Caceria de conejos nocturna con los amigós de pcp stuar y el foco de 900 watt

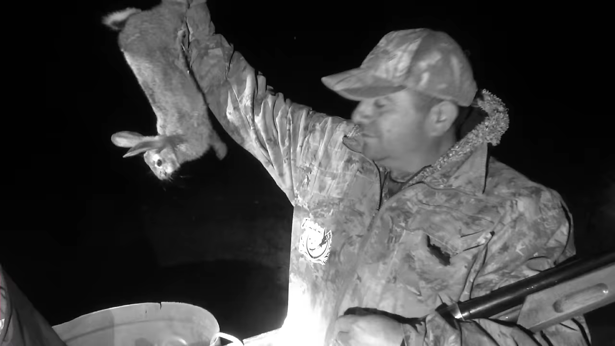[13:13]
Chiruca, ¿dónde fue? Chiruca, mira. Sí.
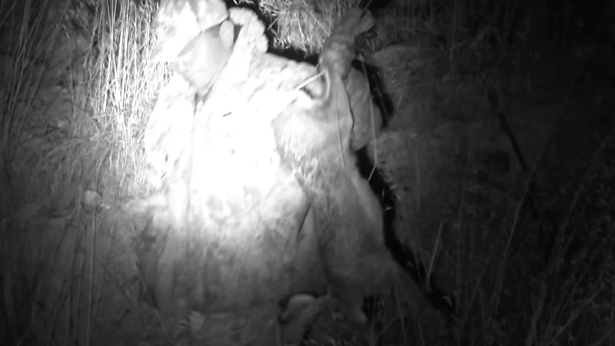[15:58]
Pura chiruca, cabrón. Y la callamos cuando sea por sí. El lado, ¿no? Cuando sea. Pura chiruca.